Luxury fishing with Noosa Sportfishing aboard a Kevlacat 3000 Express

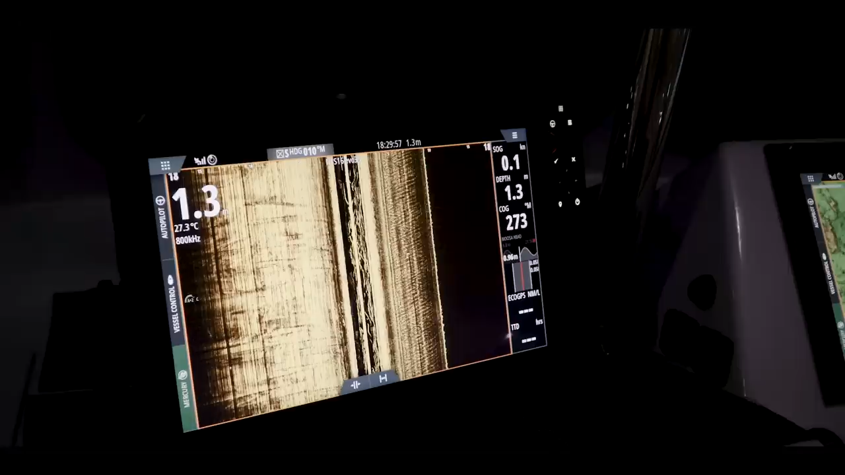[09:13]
On screen: depth 1.3 m, water 27.3°C
yeah good bit of kit it's first time i've had simrads so yeah they're crispy clean no complaints yet they read really good at speed three transducers on the boat we got a ss175 medium
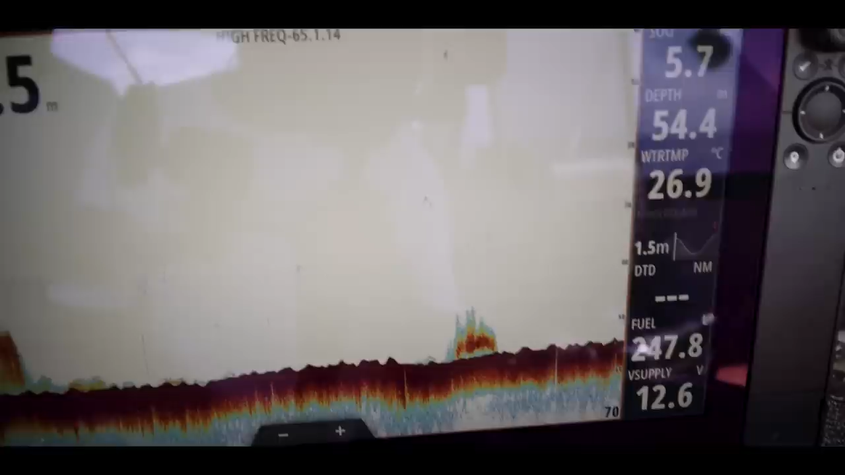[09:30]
On screen: water 26.9°C
as our um we got a pocket mount 175
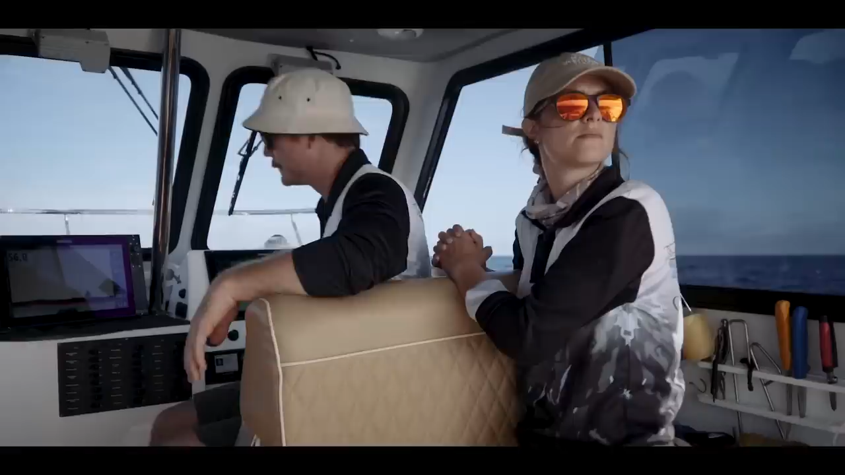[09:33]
low high wide so we use that for everything sub 100 and all our game fishing um
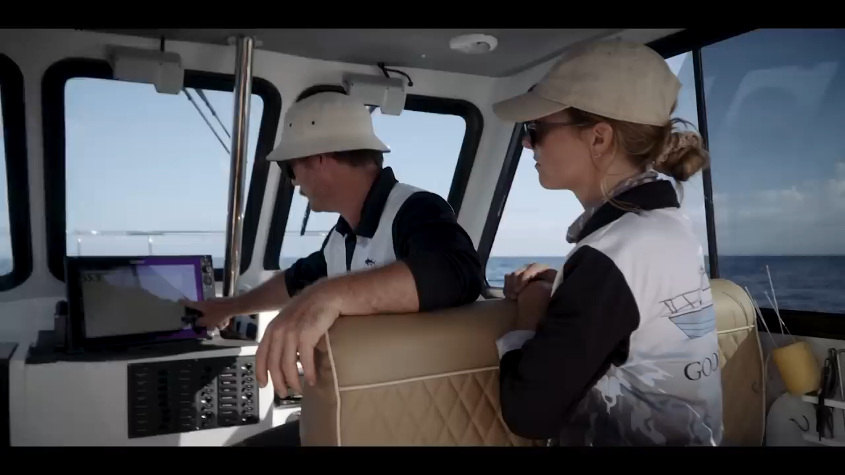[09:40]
i'll put the medium on when we're out heavy tackle and i can read the bottom and just look for lumps and that
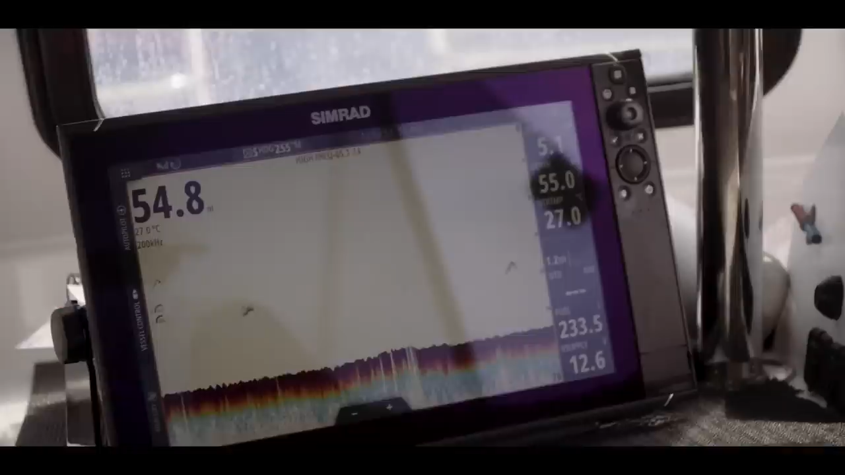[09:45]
On screen: water 27.0°C
sort of thing uh that should be good for five six hundred like crisp as so we've
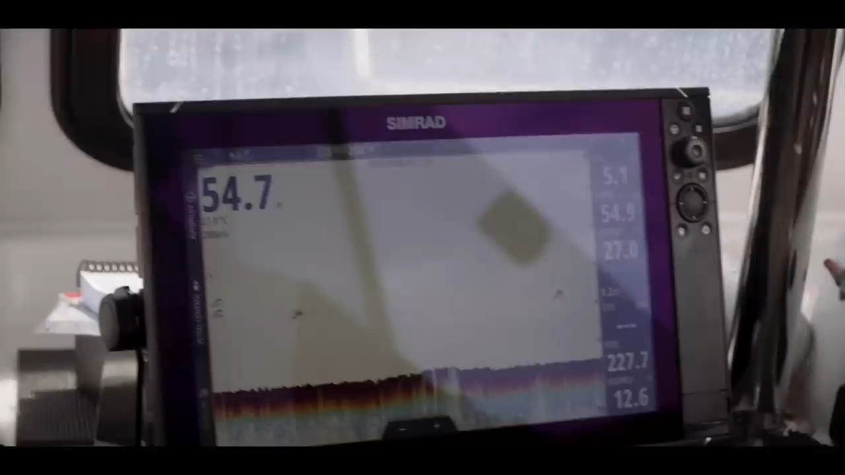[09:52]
also got a side scan tree in the juicer because we when the weather's foul